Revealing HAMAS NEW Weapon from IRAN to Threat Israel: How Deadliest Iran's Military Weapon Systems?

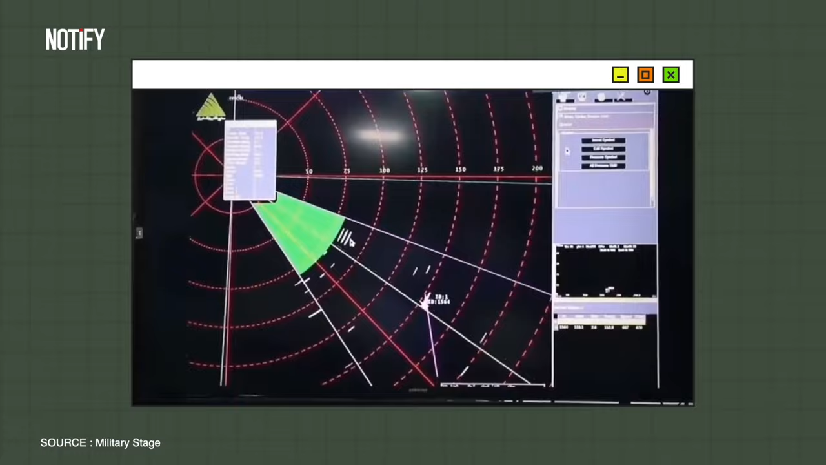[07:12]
Its automatic detection capability also enables it to identify objects like fighter jets and missiles, allowing the system to respond to threats autonomously.